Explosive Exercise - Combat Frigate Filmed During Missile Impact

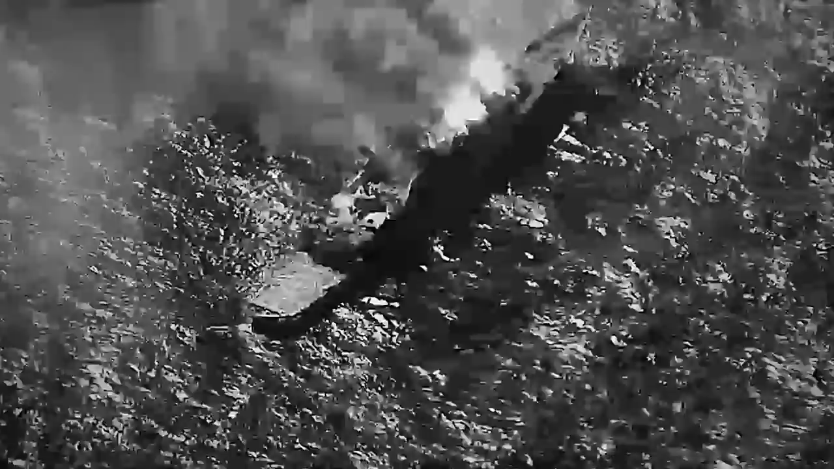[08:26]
The 453-foot vessel could not take it anymore after sustaining that much damage and finally went to the depths of the ocean.